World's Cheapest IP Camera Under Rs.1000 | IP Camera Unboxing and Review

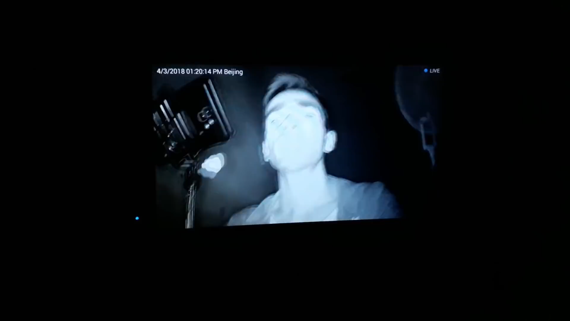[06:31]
دیکھ پا رہے ہیں کہ پورے کمرے میں اندھیرہ ہونے کے باوجود بھی یہ کافی اچھی ویڈیو کیپچر